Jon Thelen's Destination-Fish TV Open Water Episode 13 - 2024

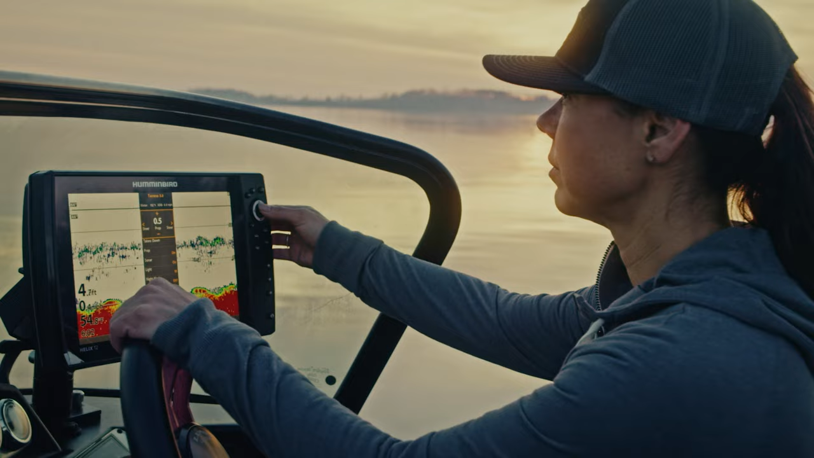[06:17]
so you can focus on getting them to bite whenever and wherever the fight takes you
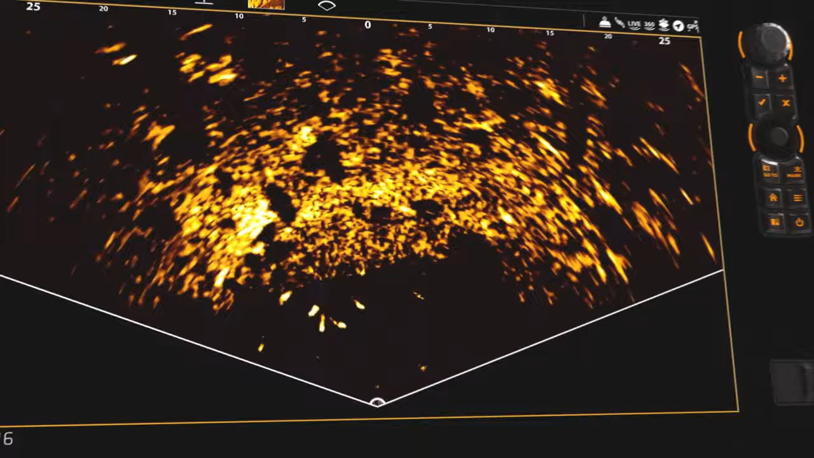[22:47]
new mega live imaging shows you what's below in real time with edge-to-edge clarity and no gaps in coverage
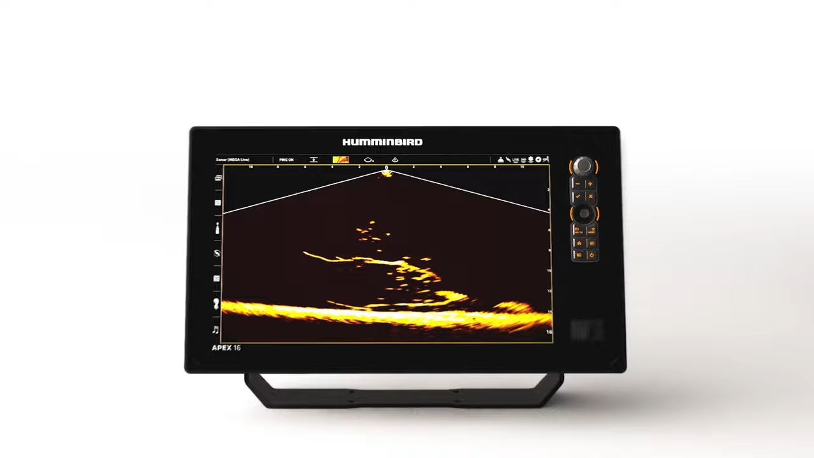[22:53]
all so you can turn must watch detail into non-stop action only from hummingbird